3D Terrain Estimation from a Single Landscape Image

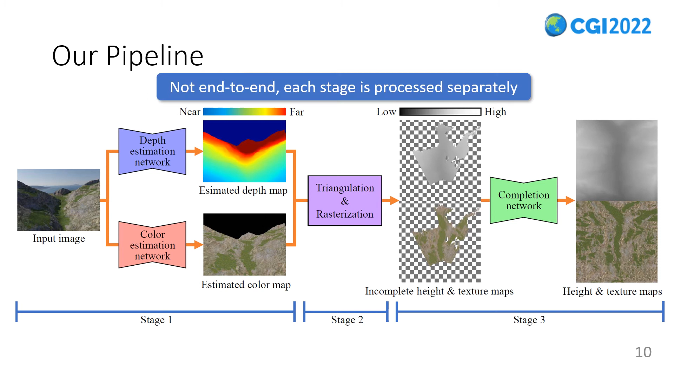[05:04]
and each stage is processed separately. Stage 1 inputs the depth and color values of visible regions in the input image using respective CNNs.
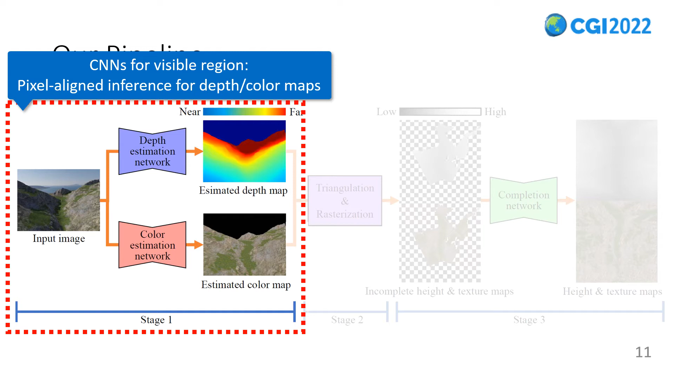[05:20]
Here, we refer to a color image without shading and shadow as a color map.
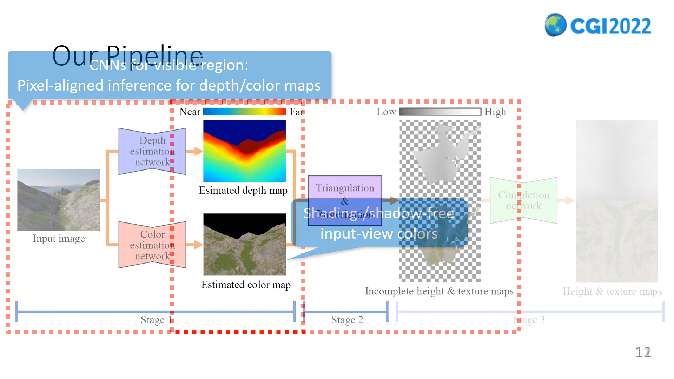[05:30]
Stage 2 employs rasterization for generating incomplete height and texture maps.
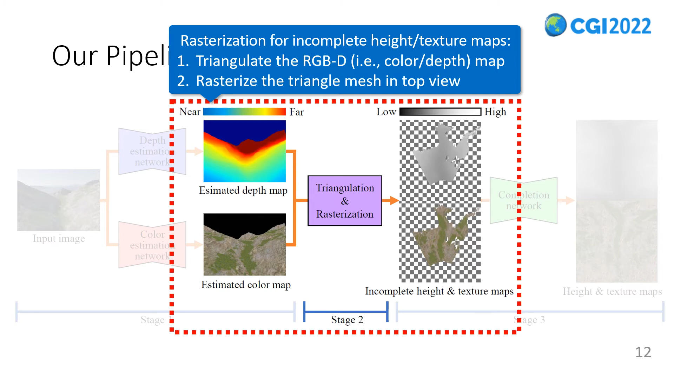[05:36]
We first